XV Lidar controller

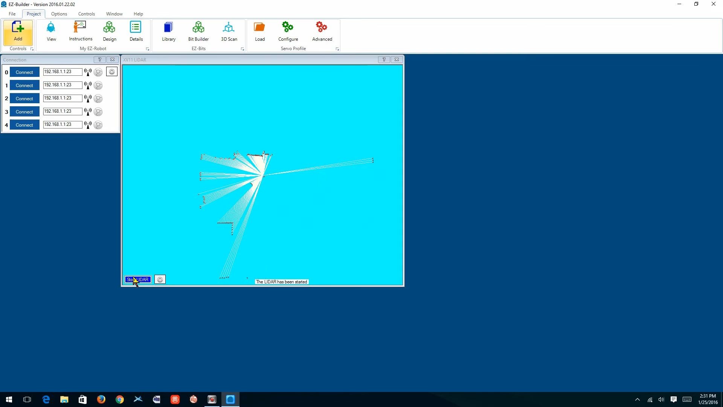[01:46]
I've got it sitting on, well you've seen the picture, it's sitting on a couple of plastic boxes, and it's raised about two feet above the table. So we're seeing a rectangular display, plus a little opening that goes to a hallway that you can see down at the bottom left of this display. And that's about it guys. It's kind of a neat thing.
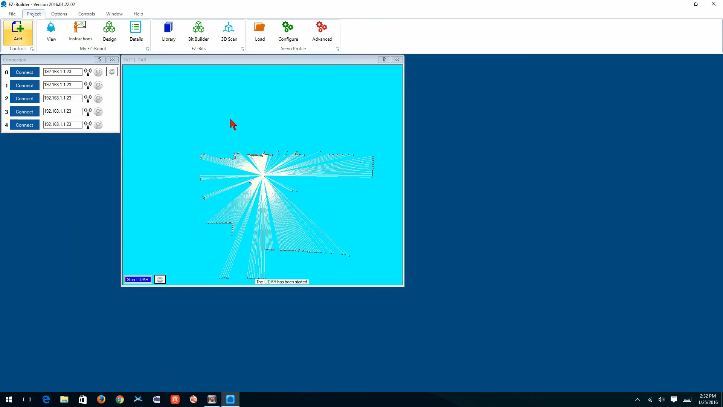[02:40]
But other than that, this is a nice little tool for using your little controller to look at a LiDAR that you may have laying around the shop, or laying around in your basement, or wherever it is.